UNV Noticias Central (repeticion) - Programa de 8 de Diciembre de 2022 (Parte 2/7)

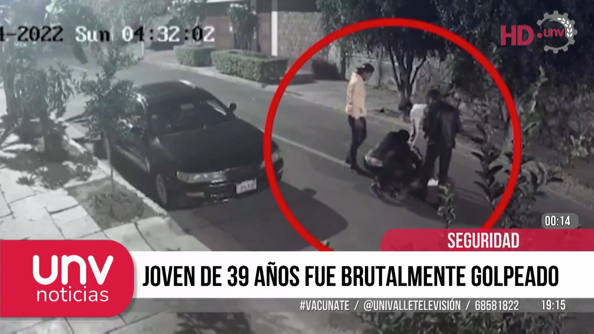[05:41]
De no creer, esto sucede en plena calle, son un grupo de jóvenes, un grupo de todos varones, vean, claro, lo pegan entre todos además, lo golpean entre todos, puñetes, patadas, realmente de no creer, creen cómo lo patean, vean ustedes cómo lo patean, le destrozaron la cara,